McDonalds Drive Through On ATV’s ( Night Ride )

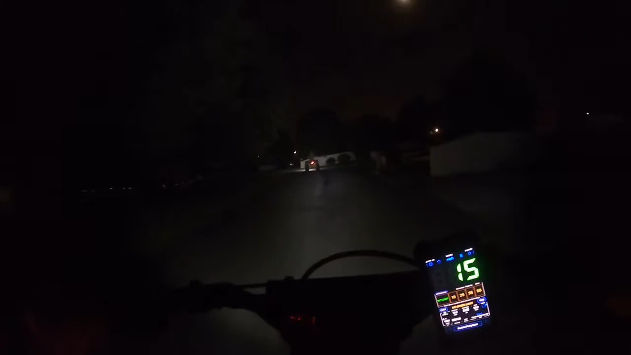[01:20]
we're in the ghetto no not really it's looks like the fancy suburbs what is he pointing at what is it huh it's what street
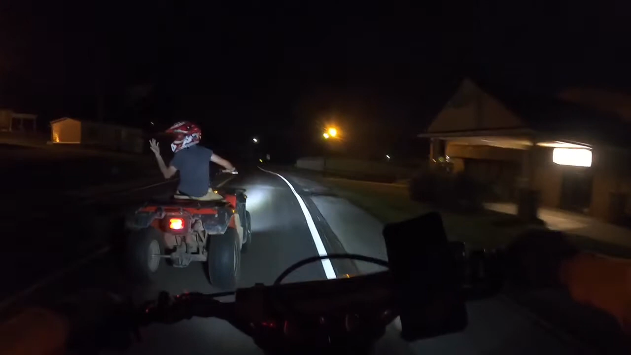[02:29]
mcdonald's mcdonald's we've arrived at mcdonald's